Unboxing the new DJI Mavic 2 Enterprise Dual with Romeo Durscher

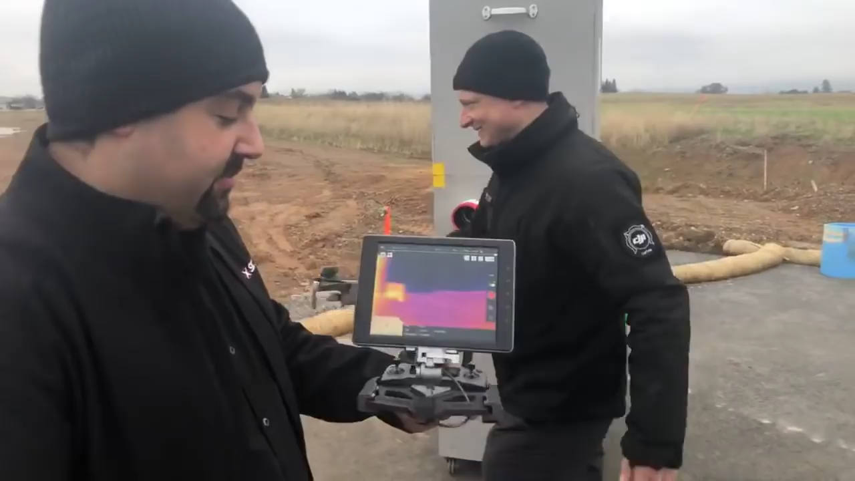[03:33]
One of the things that, before, we're going to fly it as well too, but I wanted to show you what the thermal image looks like.
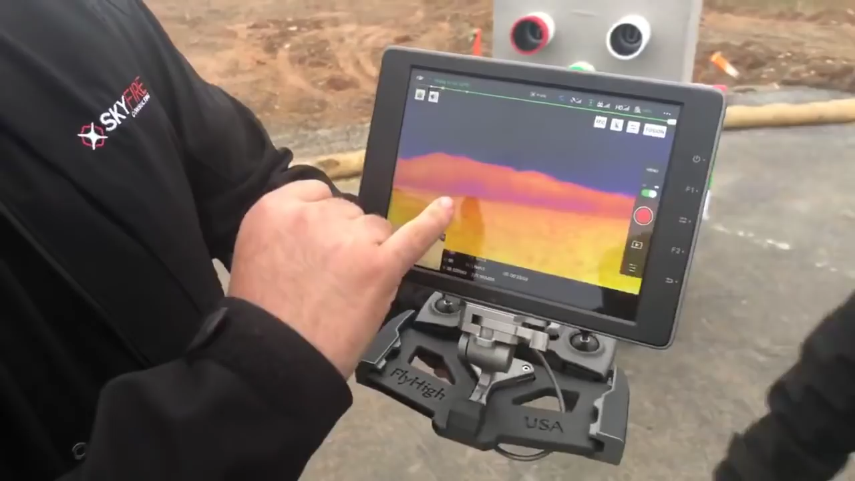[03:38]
This is actually the MSX, the fusion view that's on right now. And then I would imagine we just turn it off.
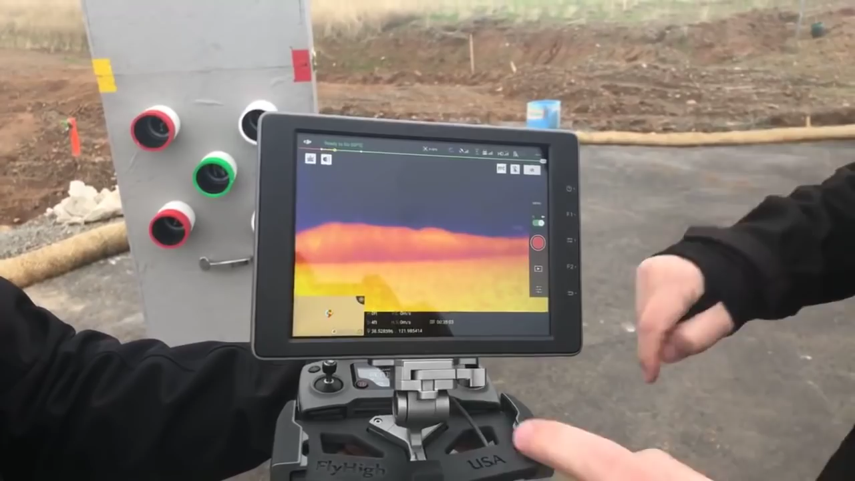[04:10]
But it's hard to make out some details, and this is not a great example, because we're very close to what we're looking at here. But if we go into the fusion, we can start to see some of these outlines.
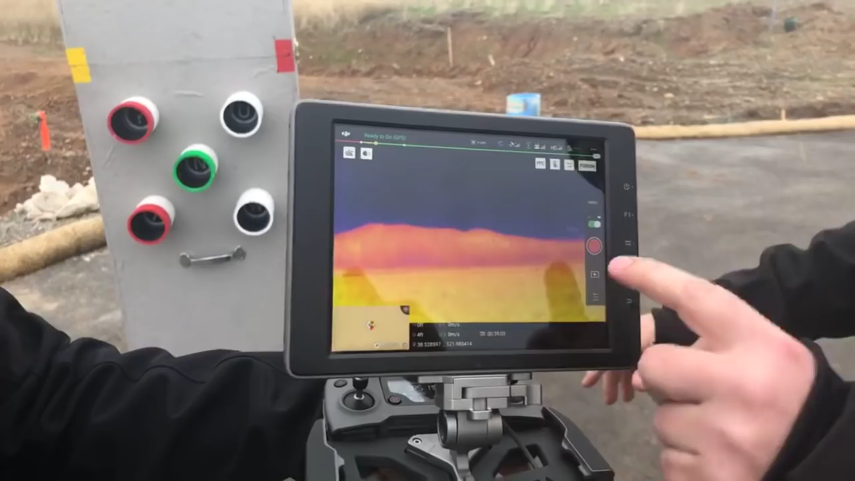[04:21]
And so it just gets easier to identify what are we looking at.
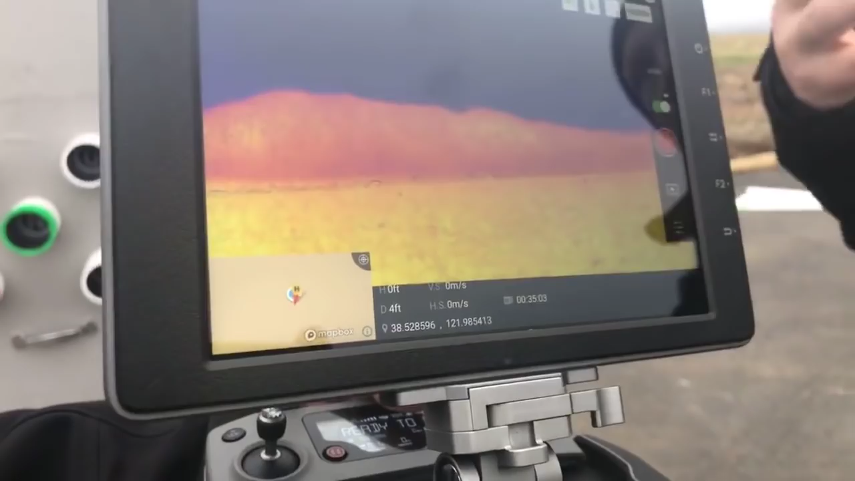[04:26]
And is this like on the XT2 where we've got different levels of MSX?
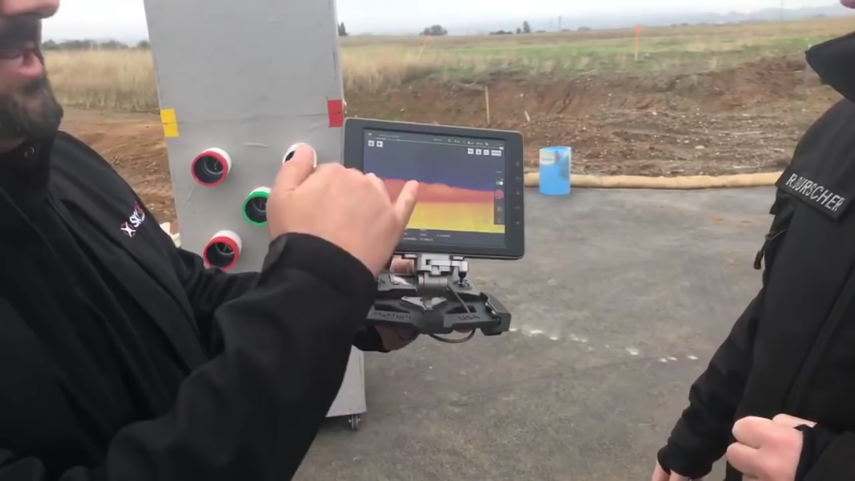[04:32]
There's only one level, but we can adjust the overlay.
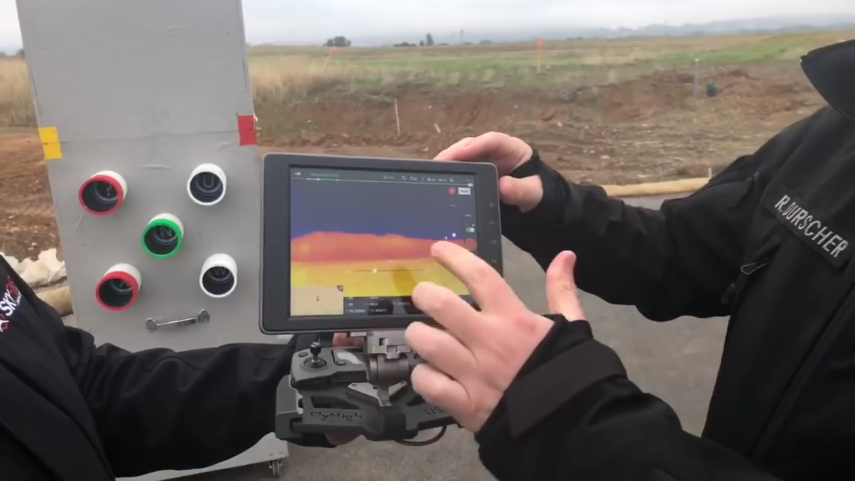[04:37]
Okay. It's about, configured for about 15 feet or so.
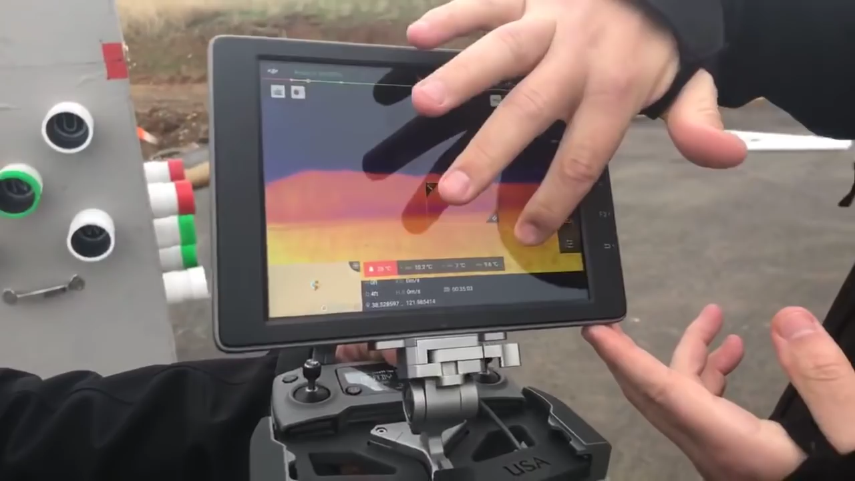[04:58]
Then we can see the hottest and the coldest point.
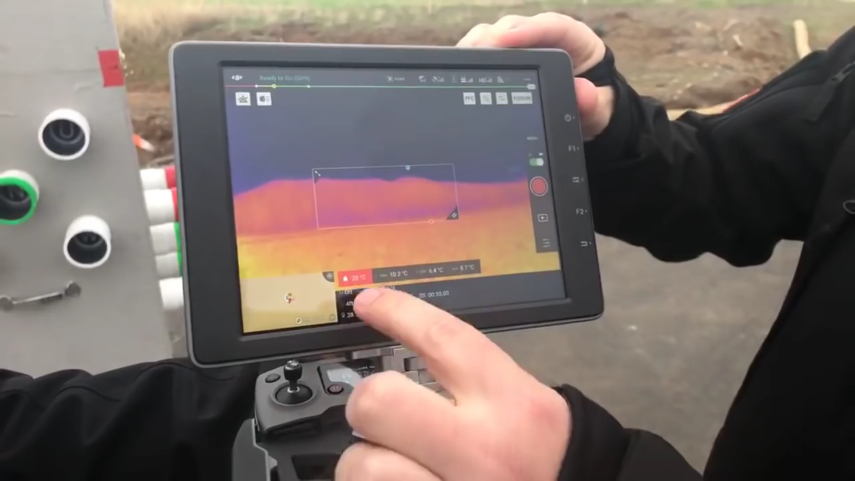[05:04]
It gives us the information down here. So it also does that.
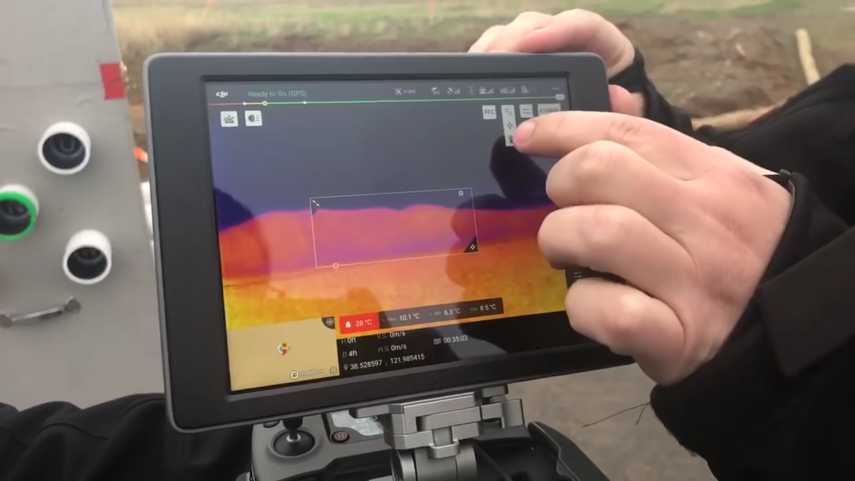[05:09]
Or we can switch into spot metering, and we can click anywhere we want, and it gives us that particular reading.
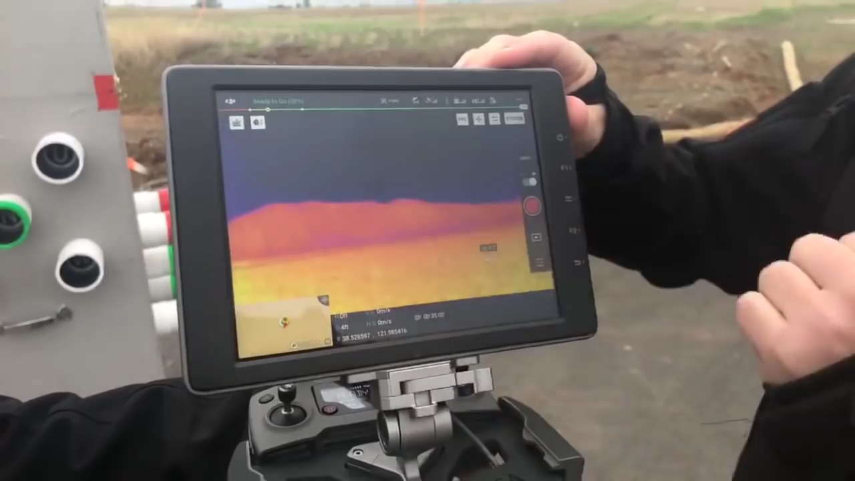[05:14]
Yeah, I love that feature rather than having to recenter the image and all that kind of stuff.
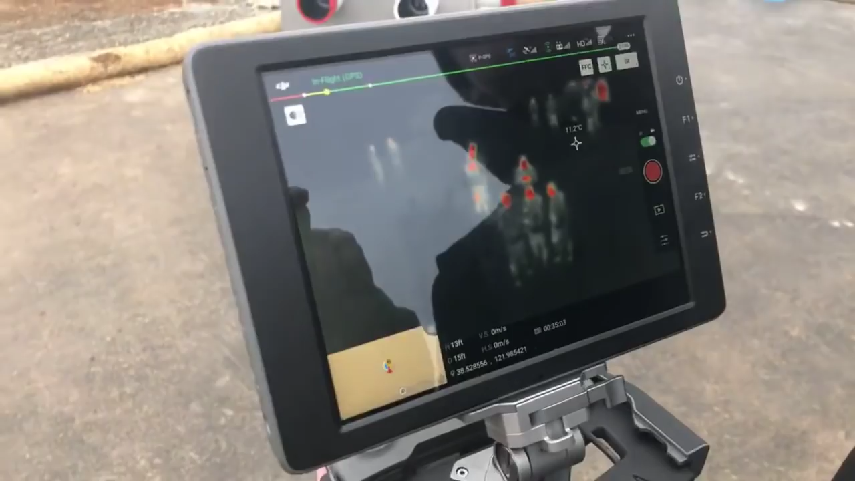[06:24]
It's really the small sensor that makes it more difficult to identify. At this distance, we can still see these are individuals.